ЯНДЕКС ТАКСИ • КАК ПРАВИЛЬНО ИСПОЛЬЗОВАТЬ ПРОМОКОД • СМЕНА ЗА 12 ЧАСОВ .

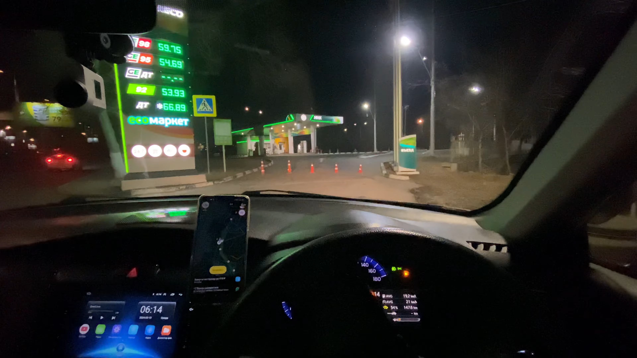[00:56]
Закрыто. Вот. Непонятно почему. Пересменка идет. Нету машины, бензовоза, не наливается бензин. Ну, не знаю. Здесь невозможно заправиться. Вот поэтому едем в другой заправке, чтобы заправиться. Что делать?
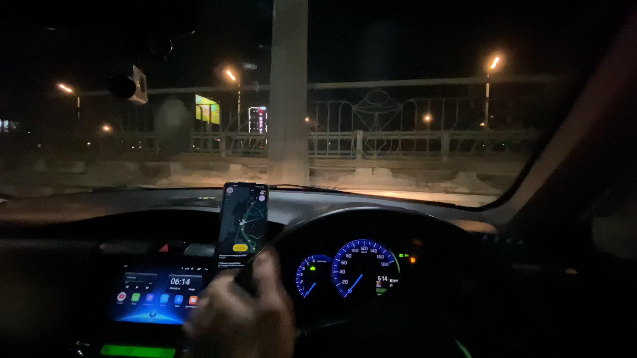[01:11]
Нам надо работать, выйти на линии. Неизвестно, за сколько минут они откроются. Поэтому едем на третий
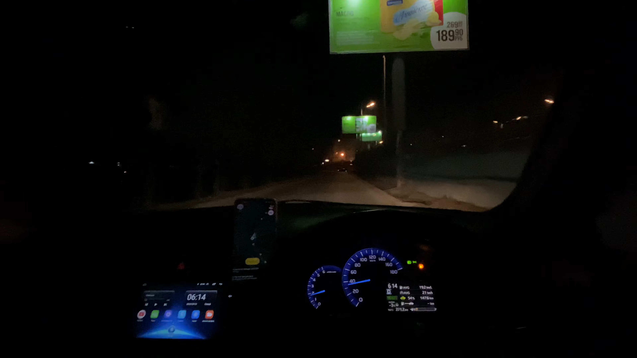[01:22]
рабочий. Будет самая ближайшая заправка тот. Да не, лучше едем на Партизанский проспект,
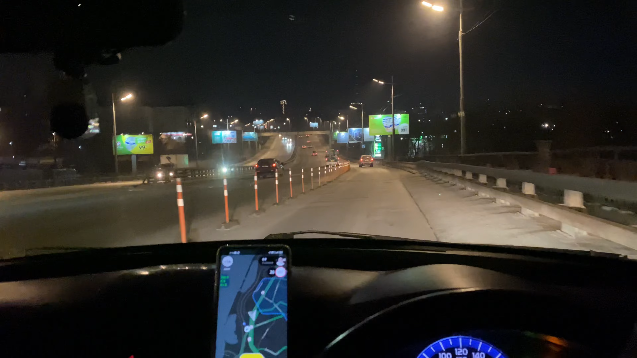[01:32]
который по односторонке, там есть ННК, и заправляемся через приложение.
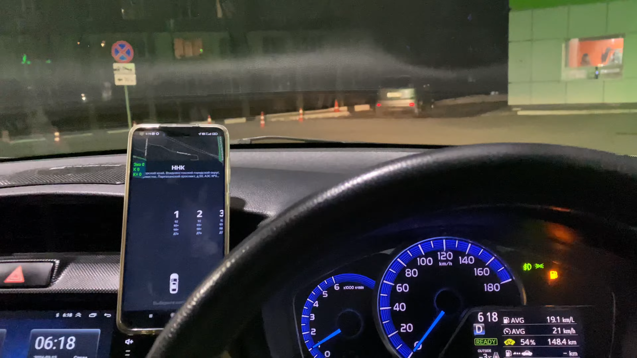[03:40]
Нам это хватит. Сейчас надо посмотреть. 5-я колонка, 2-го и на 1500. Вот так.
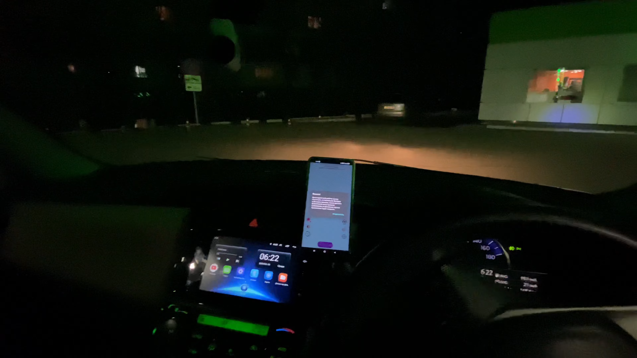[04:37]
синие зоны, короче, сейчас чуть-чуть будем вот здесь подождать, настроим радар, запускаем. И все, у нас уже все готово, заправились, полного бака, наверное, на 2 дня хватит. Все, ждем заказа. Что-то я подождал где-то 2 или 3 минуты. Нету ни одного заказа.
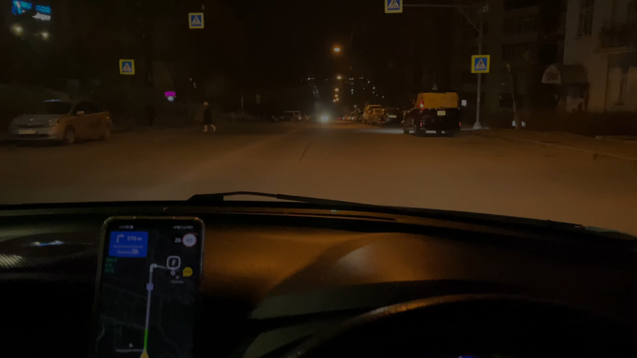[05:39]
У нас уже первый заказ. Едем, чтобы подаваться на Амурская. Какой был?
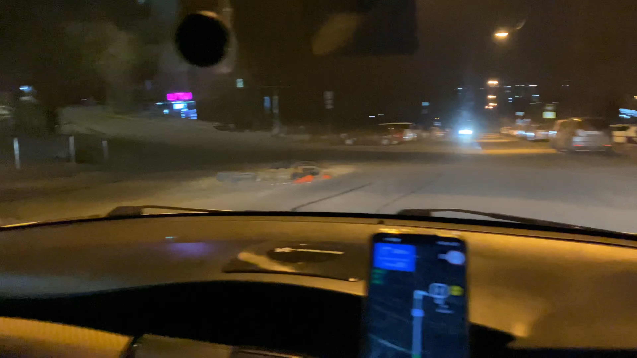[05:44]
Что здесь? Копали опять. Амурская, 82. Не знаю, куда мы едем. Но едем, чтобы подаваться. Первый заказ 6:26. Через полчаса у нас начинается лужа. Ну как так можно заказывать такси?
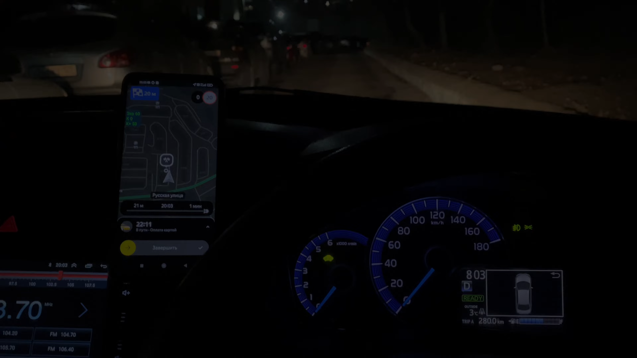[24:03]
Завершаем поездку, в пути были 22 минуты, это за сегодня 20 заказ,
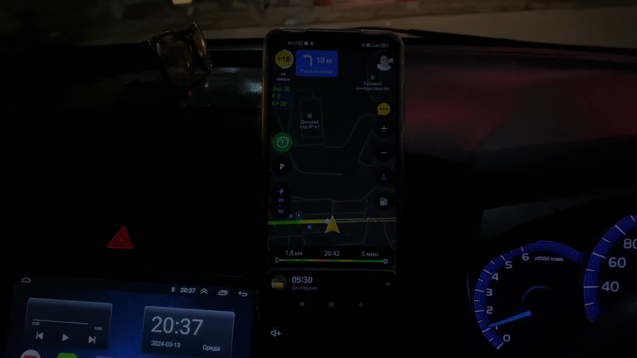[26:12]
Завершаем поездку. Это за сегодня передпоследним будет, наверное. В пути были 10 минут.
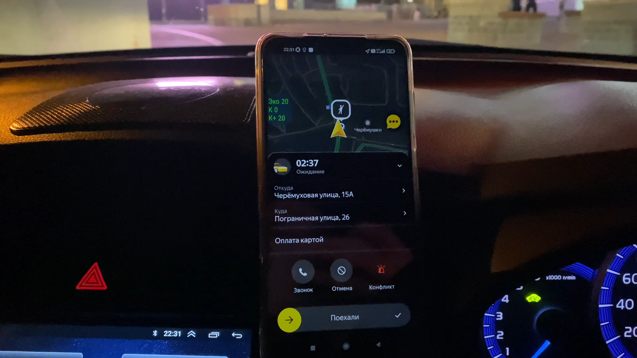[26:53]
Оказывается, предпоследний заказ. Вот этот будет, а последний заказ будет до дома, короче.
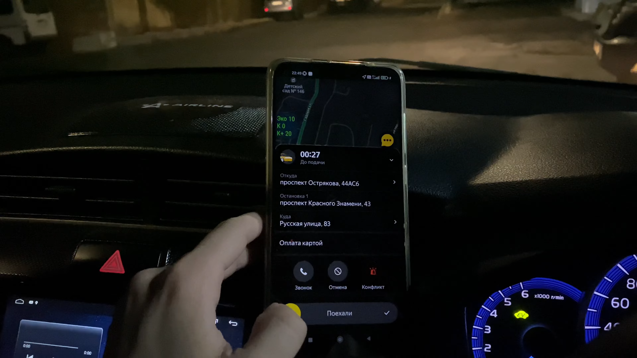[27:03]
Наконец-то последний заказ. Краснознамень 43, потом на Русское 83. И мы уже будем возле дома. И зайдем, подведем итоги, отдыхаем, чтобы завтра выйти пораньше.
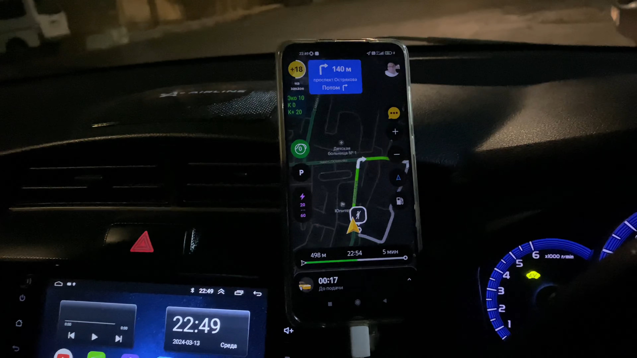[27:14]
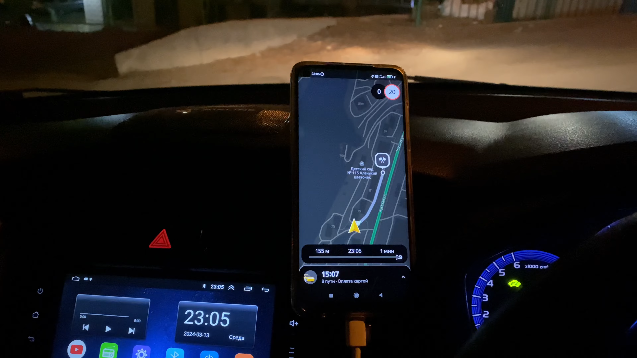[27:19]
В пути были 15 минут. Это за сегодня последний заказ. Завершаем поездку.